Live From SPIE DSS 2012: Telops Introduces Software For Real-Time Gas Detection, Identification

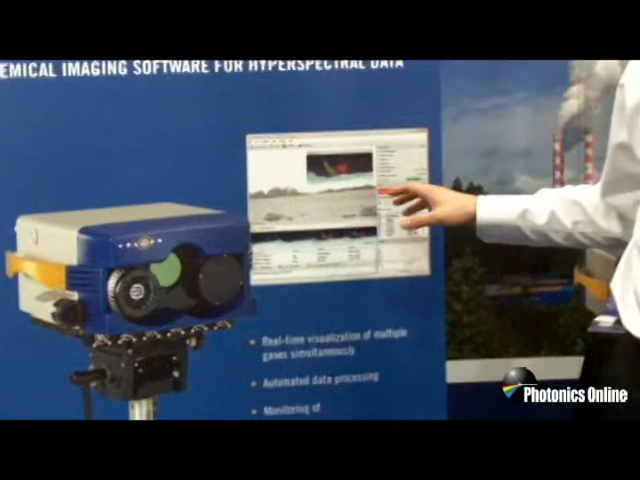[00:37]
So here in the example you can look far out,